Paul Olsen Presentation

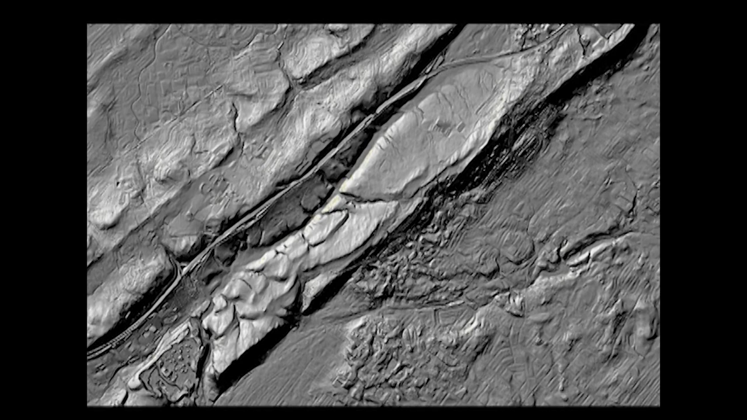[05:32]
This is what's called Washington Valley. And it wraps around this way towards Martinsville and over the Pluckerman. This is the second Wachung Ridge. And now, let's take a look at laying the geology on top of the topography. So, now you see these pink layers. These are layers of rock that are hardened lava that are tilting in this way. And they're ridges because the lava is much harder than what's around it, which is in the valley, which are sedimentary rocks that were deposited in streams and rivers and especially lakes. And that's where we get all the fossils. We don't get the fossils from the lava flows.